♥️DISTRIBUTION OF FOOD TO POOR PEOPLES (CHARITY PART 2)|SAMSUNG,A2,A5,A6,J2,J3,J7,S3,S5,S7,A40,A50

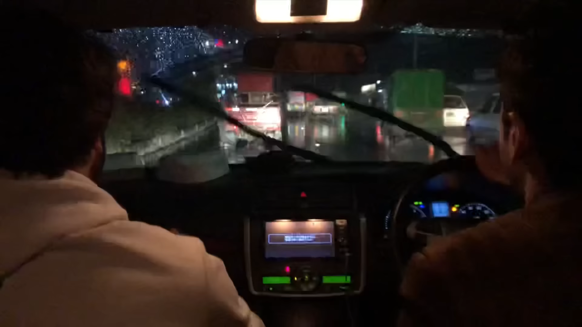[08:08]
यार इतना अच्छा मौसम है ये देखो इसके साथ थोड़ा ब्याजी हो रही है बहुत बारिश भी और बेचारे का बोल रहे का ये बिरयानी का होता के दा दा गाड़ी में पूरा मेहनत के